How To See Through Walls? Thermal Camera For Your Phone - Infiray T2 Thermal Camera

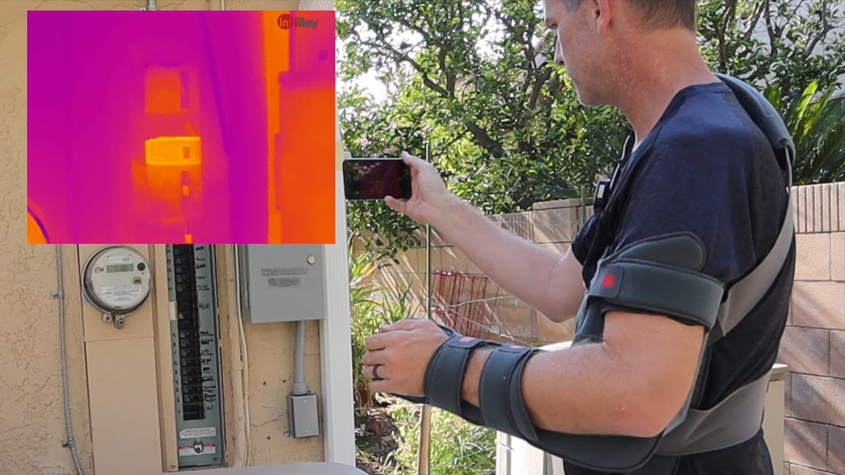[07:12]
Now, the one right there that's lit up, that's actually our pool.
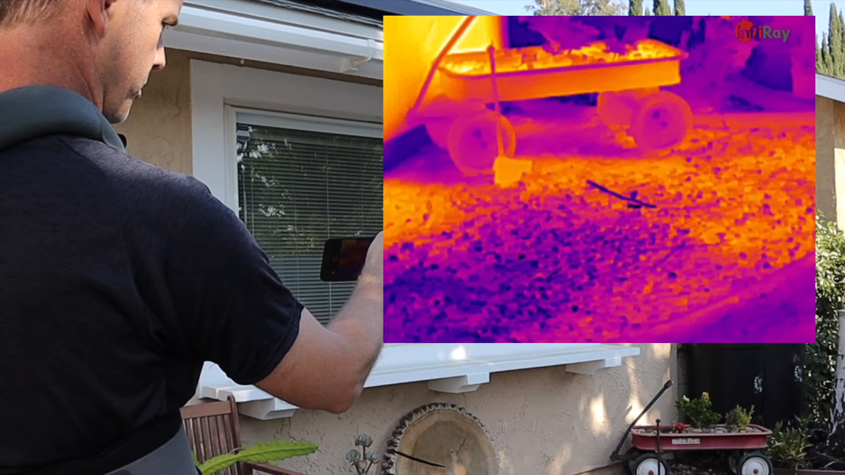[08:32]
When we come over here, though, you can see I've got a very cold spot on the ground as opposed to the ground around it. Now, that cold spot is from the water and the water hitting the surface and then evaporating and making it cold.
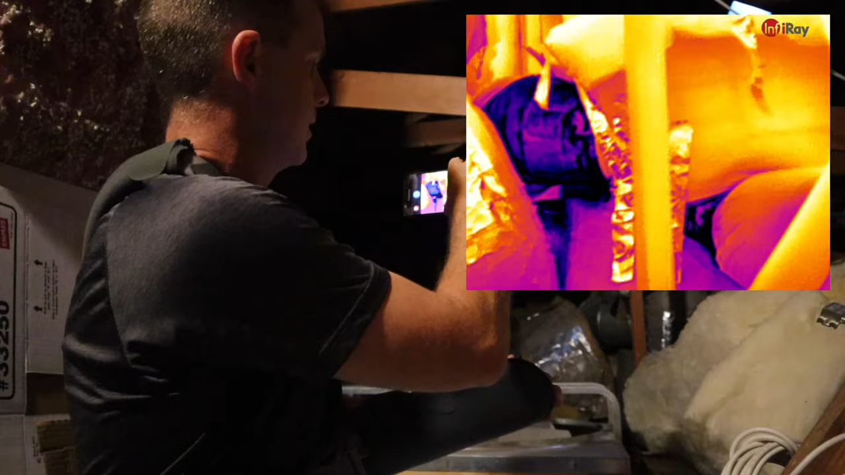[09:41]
Most of this stuff should be covered in insulation. So, those are places where the insulation has either come off or was never put on in the first place.
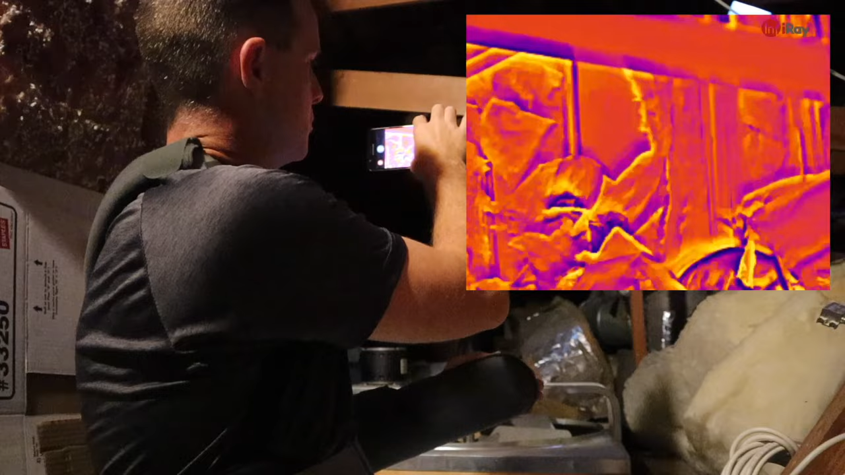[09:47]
Now, down there you can actually also see some of the places where the batting has fallen and you can actually see the coolness from inside the house bleeding through into the attic.
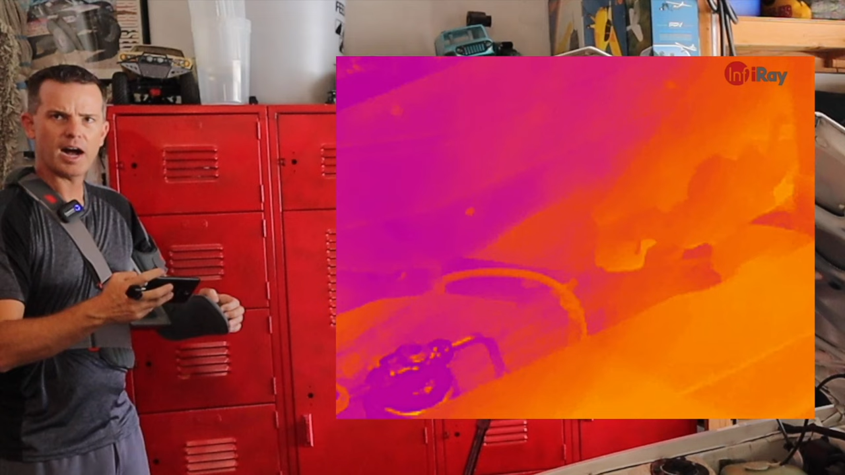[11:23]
which is pretty awesome, too. You can see the top of the radiator right there is getting hot.
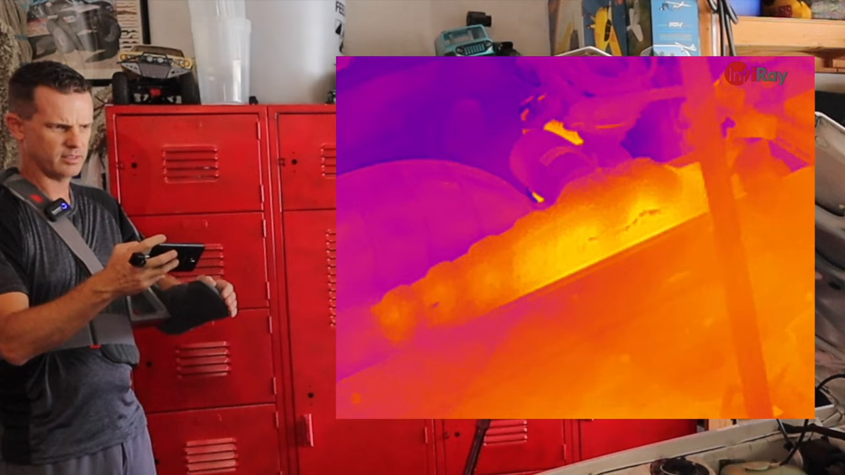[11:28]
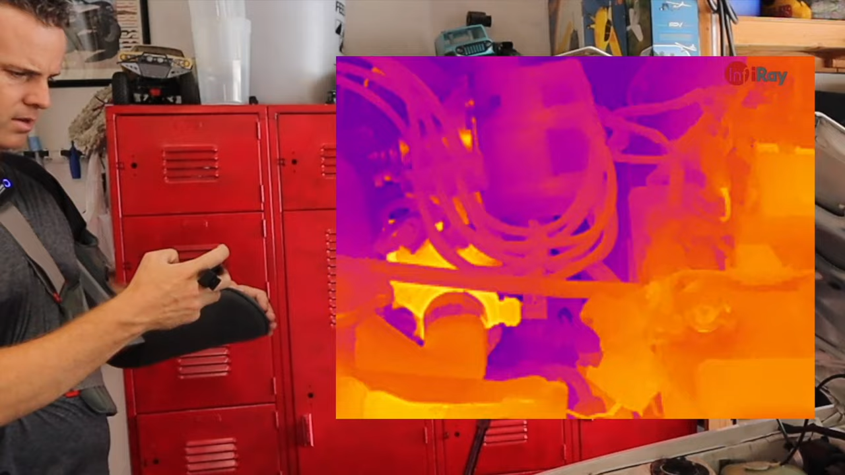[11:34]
That's the water pump right there that's showing a lot of heat right there because it's bringing that water through the block.
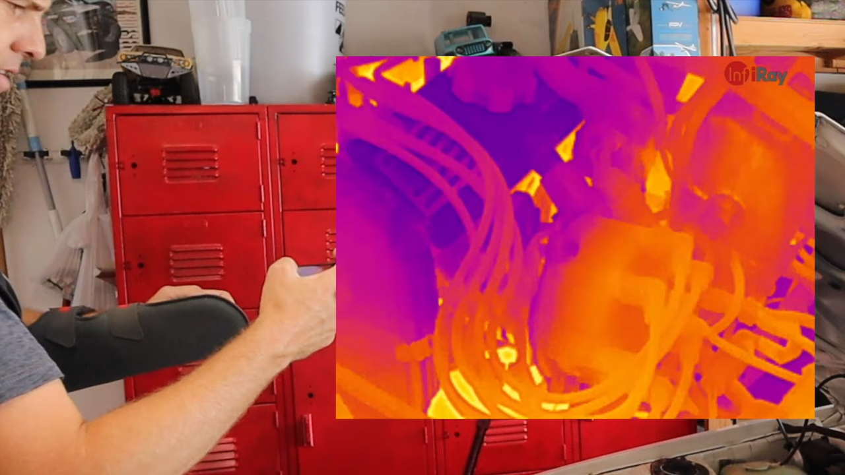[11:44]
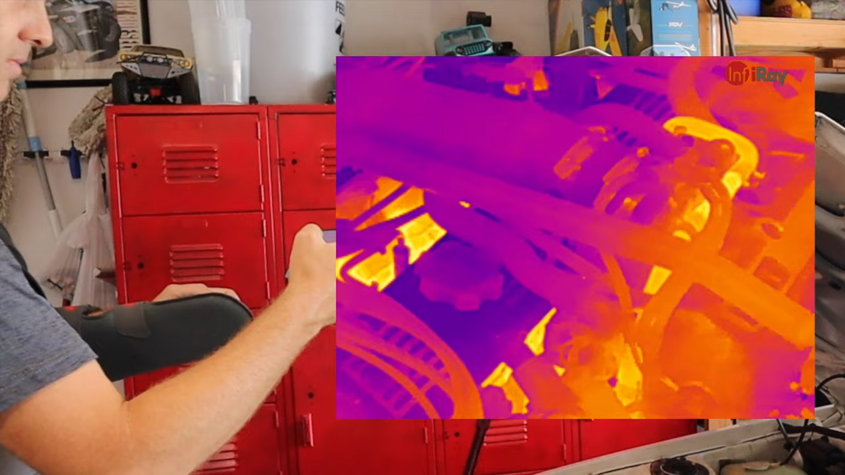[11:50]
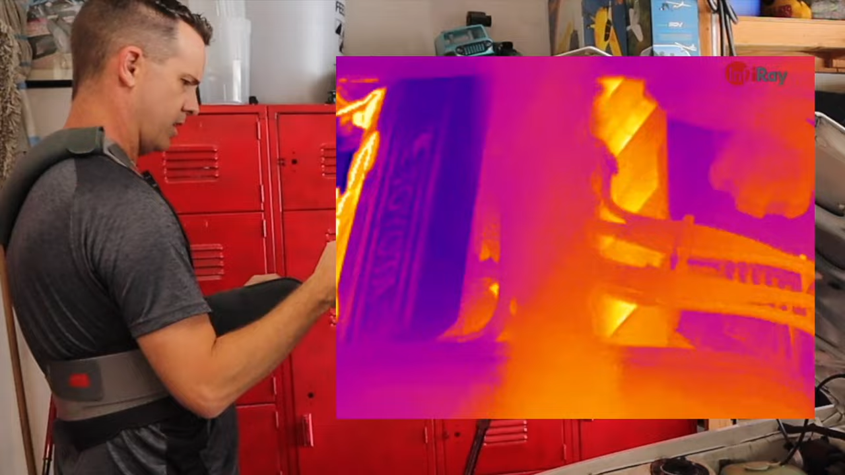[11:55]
See the heat down in the plug galley and the heat coming off right there, that would be the exhaust manifold.
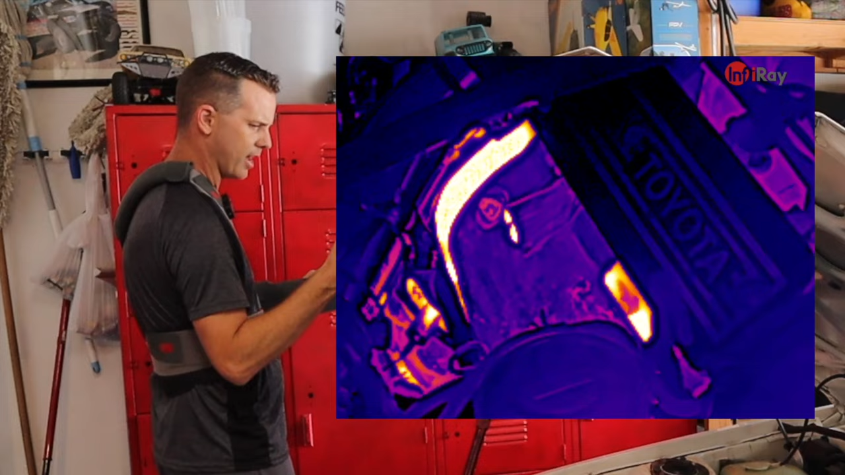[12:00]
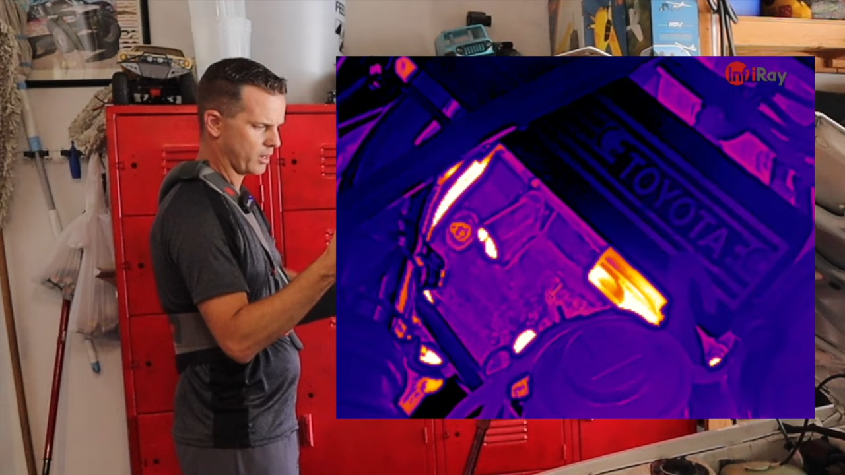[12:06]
There is a heat shield in the way, so we're not able to see all the individual cylinders, but if that heat shield was out of the way, we'd be able to actually see what cylinders were hotter than others.